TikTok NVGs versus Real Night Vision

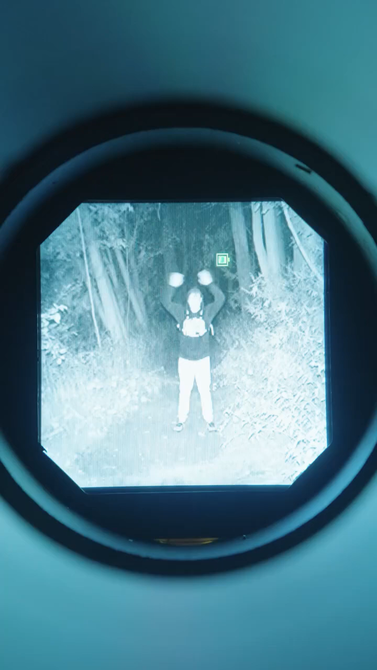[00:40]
it's very easy to see things now because there's basically a giant IR flashlight in front of the night vision device.
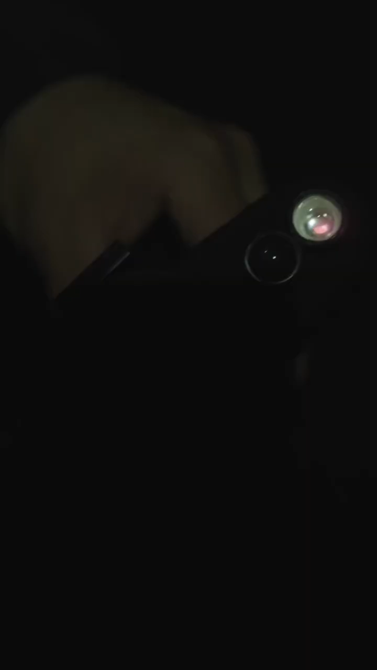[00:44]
Without the IR illuminator, you can see here glowing in bright red, this thing actually won't be able to really see anything in low light at all. So it does need this supplemental light for the device to work.
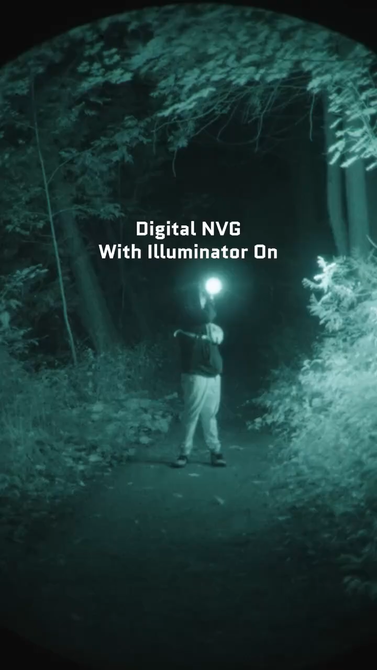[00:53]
Now, in actual scenarios, this is pretty dangerous to use if you're in a combat scenario with other night vision users because this thing basically looks like a giant flashlight to other nods.
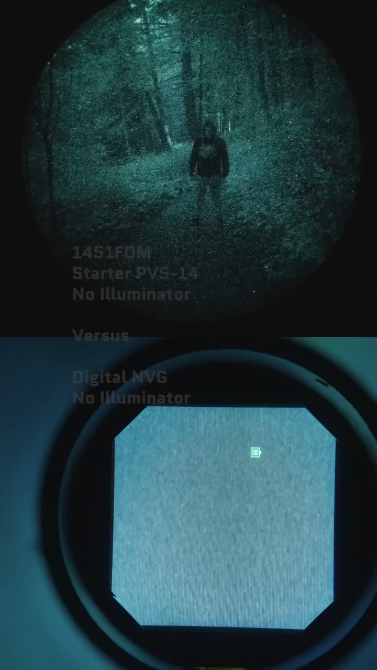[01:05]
Here is our starter PVS-14, which is actually our most modestly performing one in the exact same conditions without supplemental illumination.
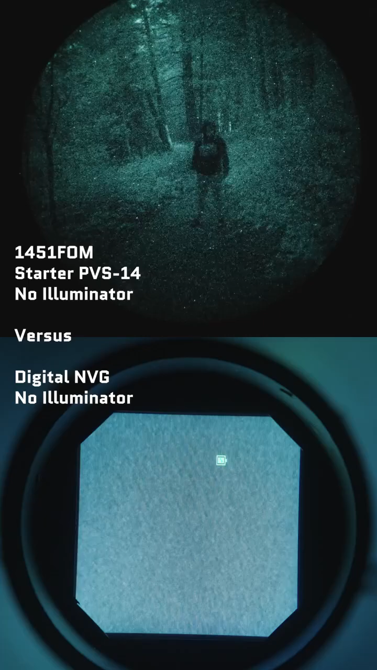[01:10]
Now, these also come with IR illuminators, but if you turn them on, this is what it looks like.